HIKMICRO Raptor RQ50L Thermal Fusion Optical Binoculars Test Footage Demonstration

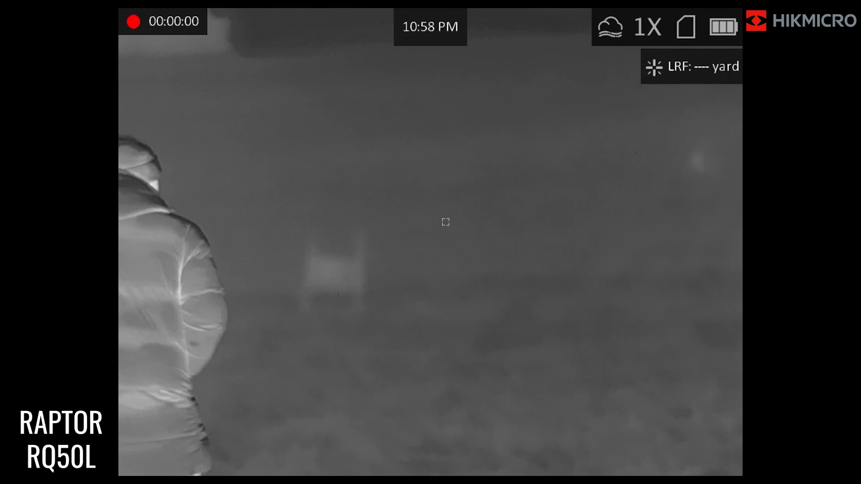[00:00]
okay so here we have the raptors and see we've got tom got it on white hot at the moment tom is making his way up to 50 yards as you look around there we've got a nice adult sized labrador
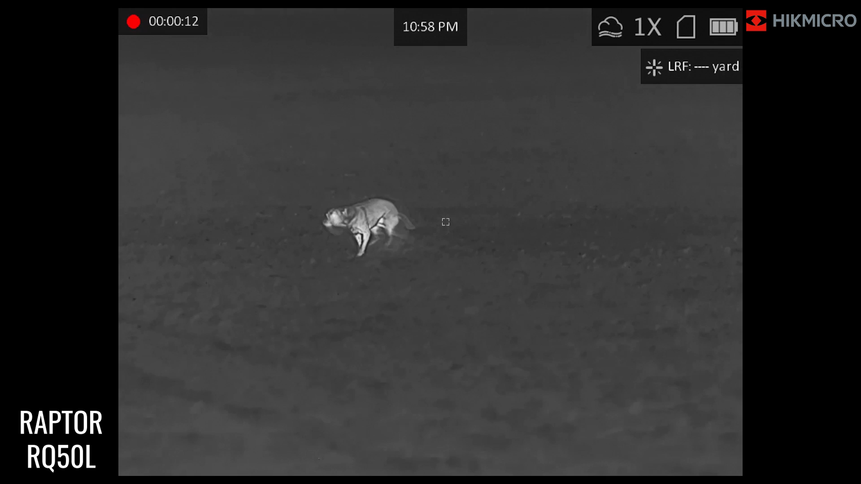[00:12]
running around at the same time and he's just following tom
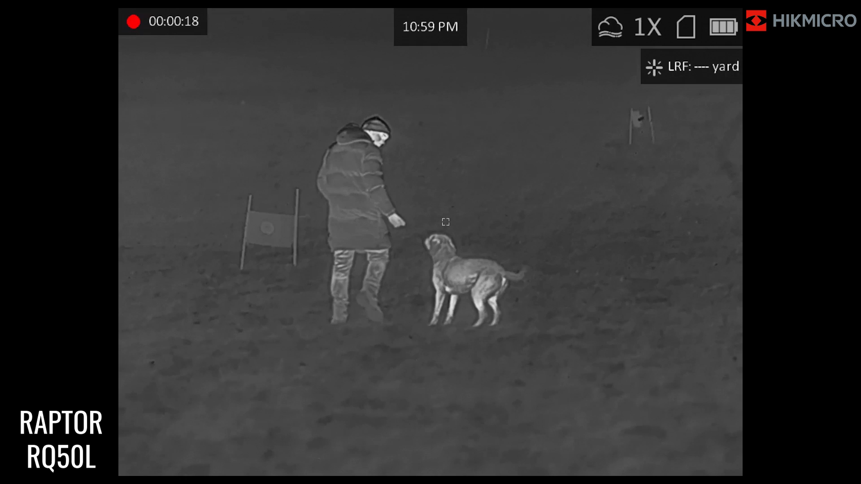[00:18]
makes his way up to 50 yards and you can really see like tom's wearing a nice big puffer jacket there
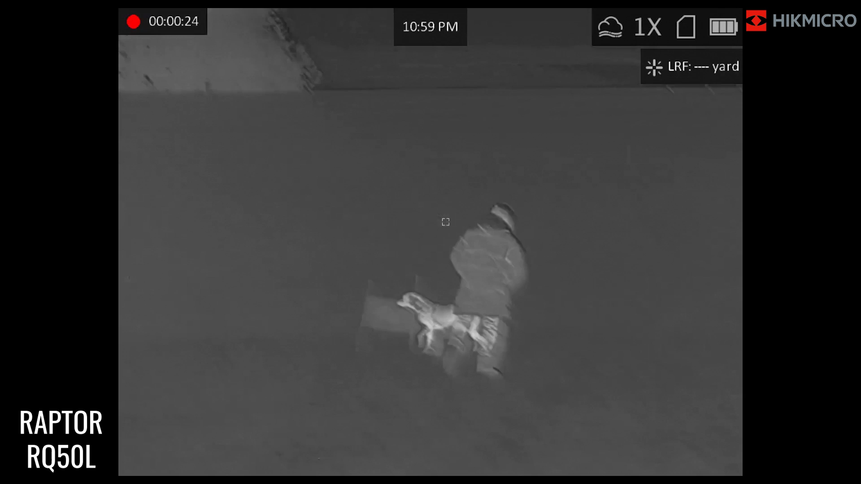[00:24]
you can really see the definition in his um definition in his coat
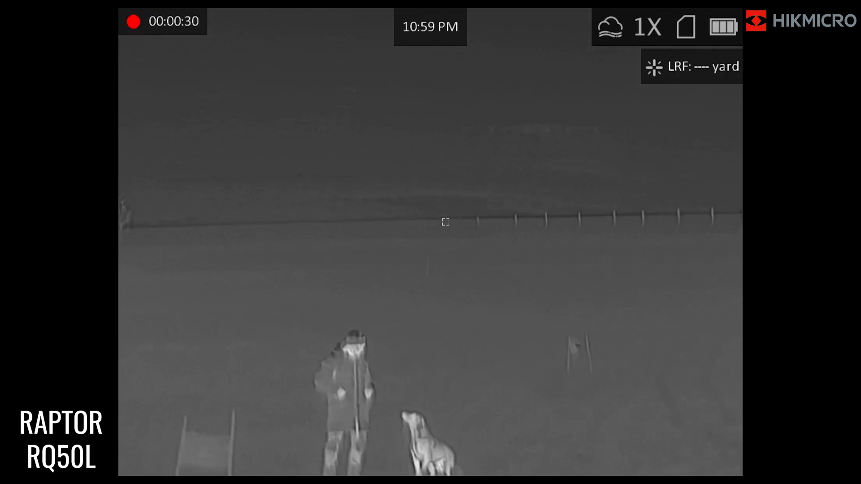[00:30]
there you go we're just going to zoom in there even more so you can really zoom in so it will come back out as they make their way up to 100 yards there we go you can see the optical image there
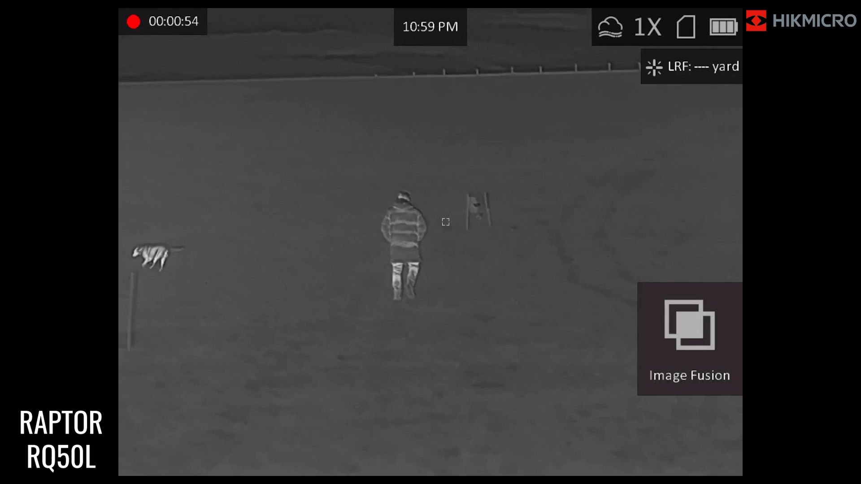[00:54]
image fusion white hot optical so obviously i've chosen these three modes as to what i want to keep on keep on looking through but there you go you really can see the definition being drawn out with that sub 20 miller kelvin sensor they're just they're making their way up there we'll just have a look at some further distances see what's going on over there pick up some heat sources we've got sheep all the way over there at some
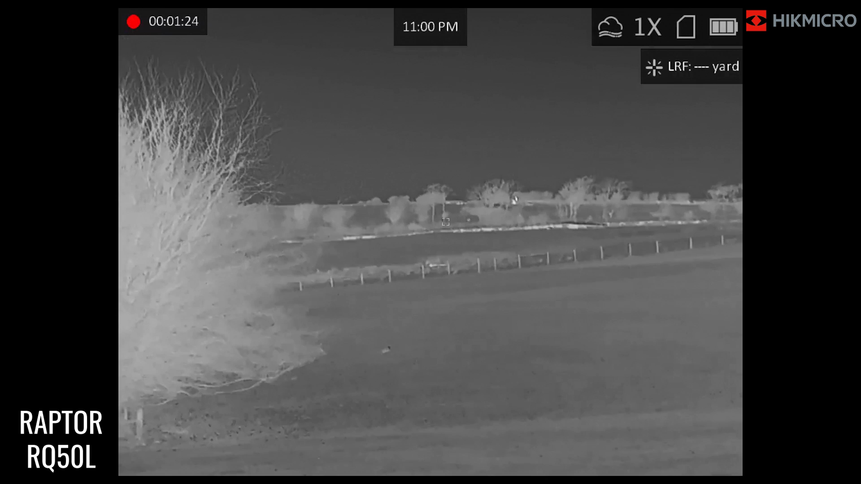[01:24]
fair distance so we'll go back to that stump and there we go see him there stood there with dog marching around i mean as i say that is a full full male labrador so if you equate that to a fox you could quite easily could quite easily identify it from this distance not a problem
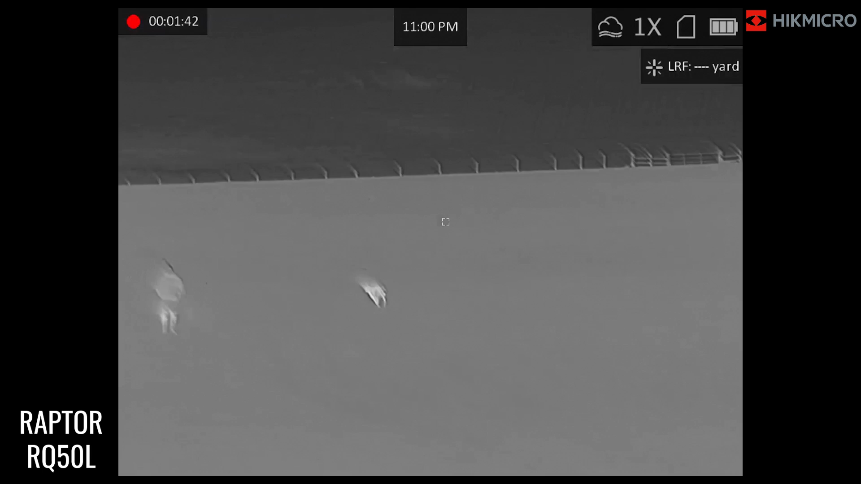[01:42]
at all so we just move around just so you can see there you go on the tom
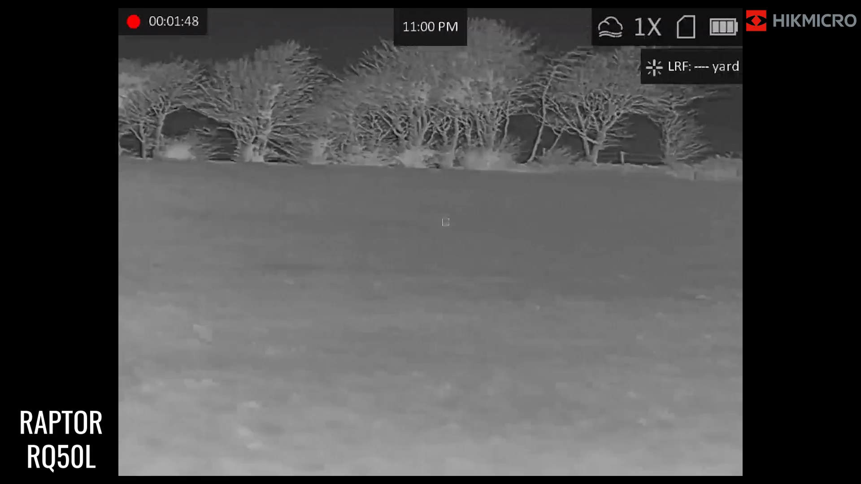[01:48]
tree line which sometimes can be a bit of an issue for thermals you can still see quite a lot of detail as to what you're looking at
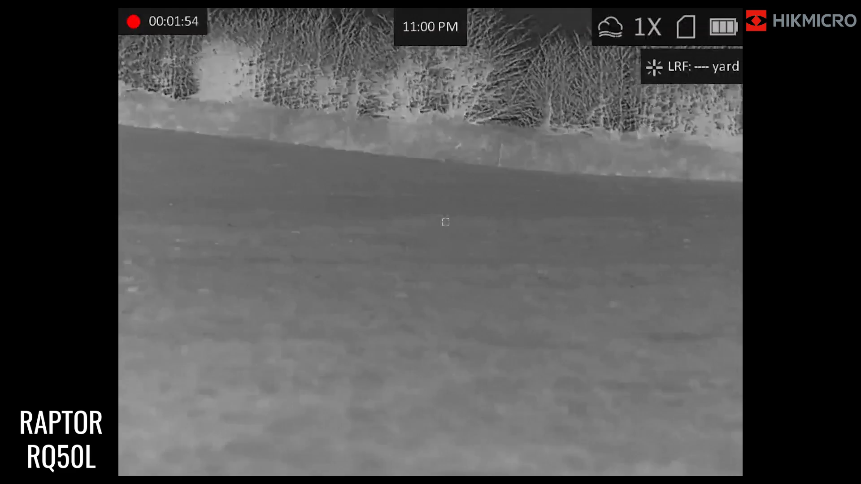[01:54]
and there you can see tom and the dog are now making their way up to 150 yards where that stake is there just ping that one up there it's 142 yards there it is there you go 158 yards up there so they are at a distance now quite easily identify as human and then so the dog is even further away
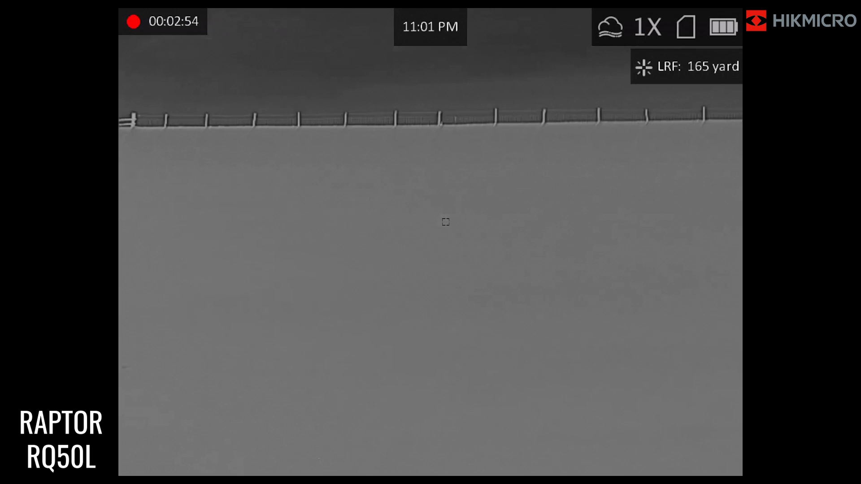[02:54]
now is on that top hedge which is coming up there we go just try to i think it's just shy of 200 yards at the top there there you go right the top there you go going up to 200 can quite still clearly see the target no problem at all there we go there we go just scroll through not an issue uh so there you go guys that is the hick micro raptor rq50 l's